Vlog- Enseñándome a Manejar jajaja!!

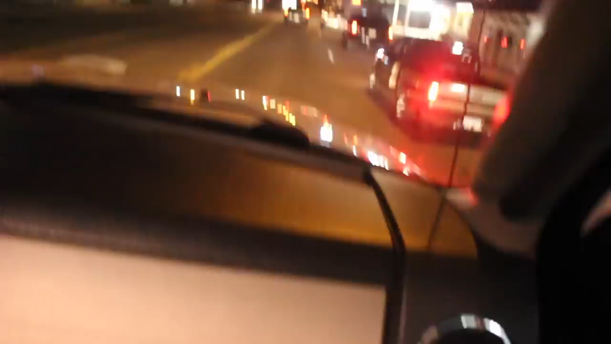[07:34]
¿Qué le pasa? Pasaron a un puente que está algo reducido.